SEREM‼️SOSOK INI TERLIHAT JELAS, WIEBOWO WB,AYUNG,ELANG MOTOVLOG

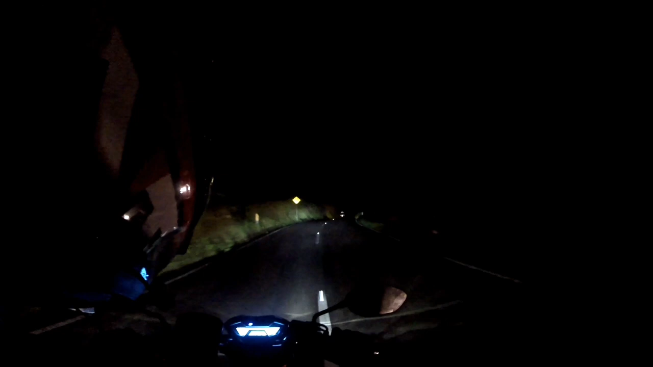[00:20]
lewat bener-bener kebun ini mah guys ini ngeri banget sumpah
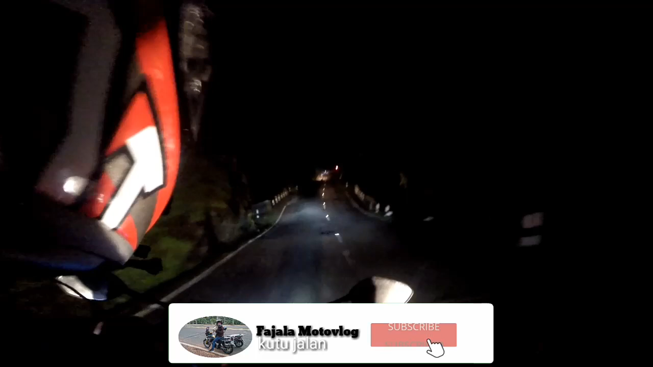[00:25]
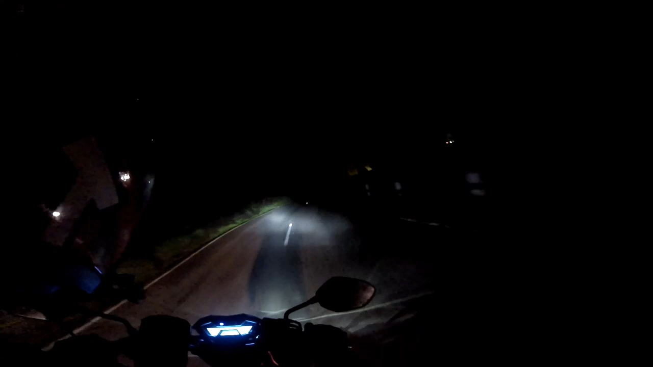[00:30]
ini patusan Bang Wibowo itu tadi WA kalau bisa jangan malam-malam gitu ya tempatnya emang ngeri gitu takutnya ada apa gitu ya kalau misalnya setan-setan ini sih masih bisa kita ngatasi gitu ya wow tikungannya tajem-tajem juga ini mah bener-bener kebun gitu guys bener-bener hutan gitu ya maksudnya setan-setan itu kita bisa ngatasi maksudnya mengatasi apa maksudnya kalau setan paling menakut-nakutin gitu ya takutnya ada begal aja gitu ya
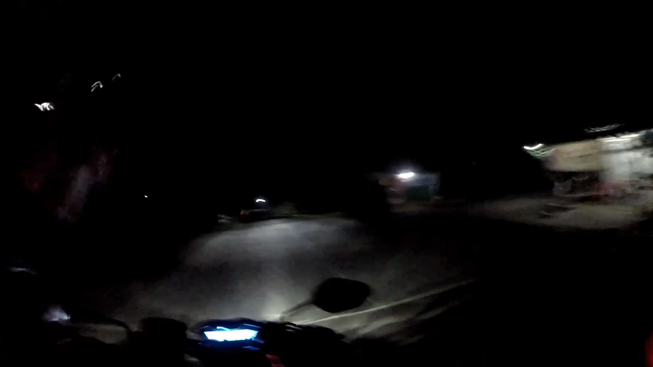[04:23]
wow udah ketinggalan ini udah ketinggalan lagi aku di tengah-tengah sendirian guys apa yang lain udah pada di depan terus yang lainnya di bagian di belakang jadi kita ngeliat mereka larinya kemana gitu ya di belakang ada dua orang si Kapten Kripo sama siapa itu nah ini nah ini nungguin nungguin nungguin oh alhamdulillah
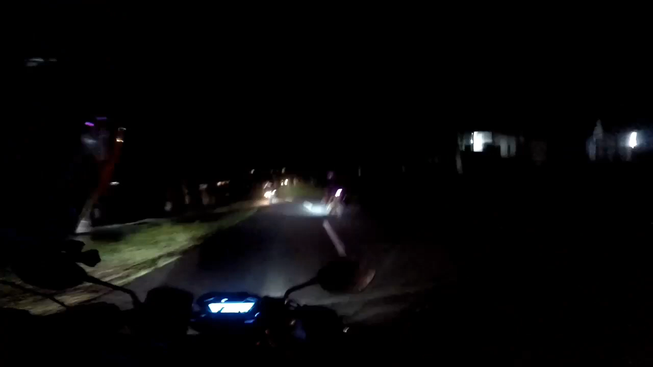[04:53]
enggak takutnya udah hilang aja gitu ya soalnya ini bener-bener di tengah hutan tadi itu ini dimana ini obyek wisata waduh oh ini udah udah masuk obyek wisata guys
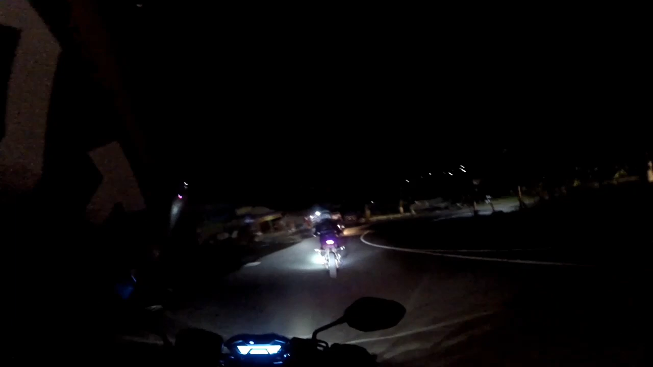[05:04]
tapi bener-bener meri banget itu tadi oh sampai merinding gitu ya tapi kalau disini udah banyak lapu lagi guys kambungan berkambungan udah mulai kelihatan lagi ya aduh aduh sampai merinding ini kayaknya kayak uji-uji nyali uji-uji nyali aja gitu ya bener-bener uji nyali tadi itu
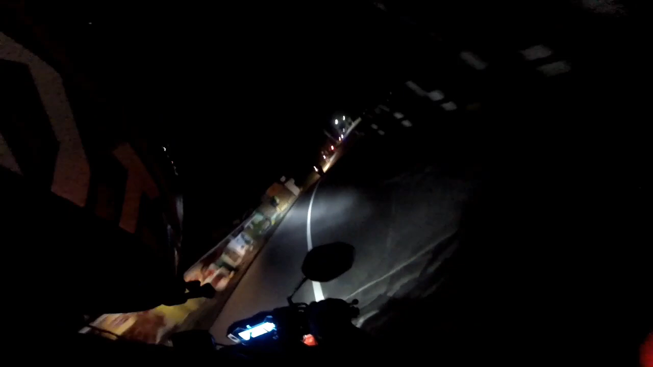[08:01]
alhamdulillahnya ini udah sampai kampungan ya guys perkampungan meskipun ini belum tahu perkampungan-perkampungan apa gitu yang pastinya udah seneng banget oh hebat udah sampai perkampungan mah gitu karena udah banyak orang meskipun masih banyak tikungan-trikungan tajam disini
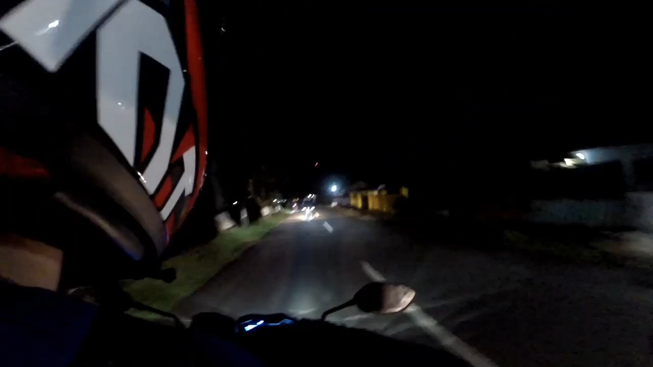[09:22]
kalau udah nyampe kampung nyampe kampung gak tahu ini kebumennya dimana ini ya masih jauh banget apa gimana saya juga ngerti ini dari tadi kok masih muter-muter mulu ini gak kelar-kelar kebumennya ya